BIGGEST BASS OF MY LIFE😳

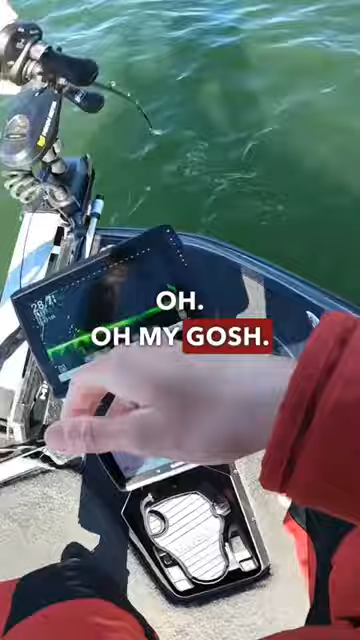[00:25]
Oh my gosh. There's like seven with him. Look at that, y'all. Look at that. Oh my goodness.
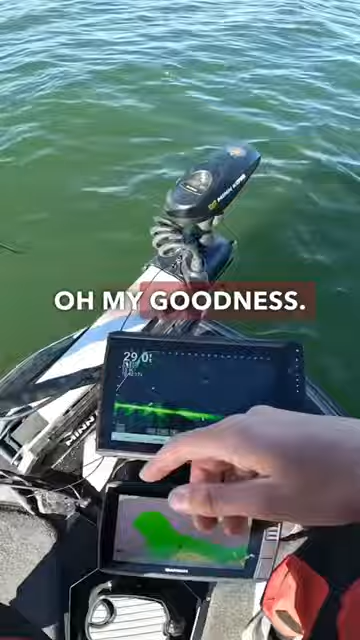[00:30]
Holy crap. That's 10 pounder. That's my 10.